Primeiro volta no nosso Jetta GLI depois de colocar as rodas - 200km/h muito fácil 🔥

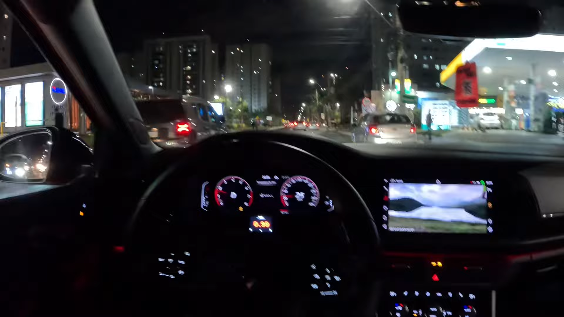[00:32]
bom demais Então galera, hoje eu tô dando um rolezinho com esse carro aqui Colocamos umas rodas forjadas
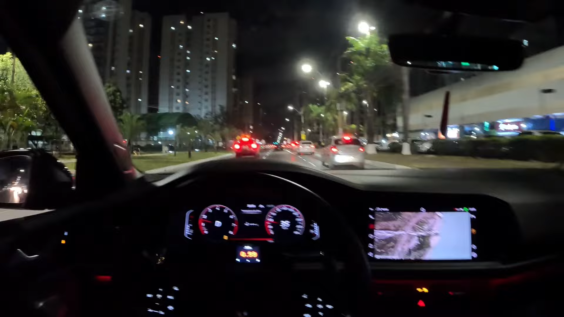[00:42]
E tô dando um rolezinho aqui na cidade O carro tá frio, ó, acabou de aparecer ali, 50 graus Né, e eu vou mostrar pra vocês aqui na prática Mais ou menos né, não vai dar pra dar um acelero legal Mas aí dá pra ter mais ou menos a ideia É, de como ficou o carro né É, o carro eu coloquei umas rodas forjadas Mais leves,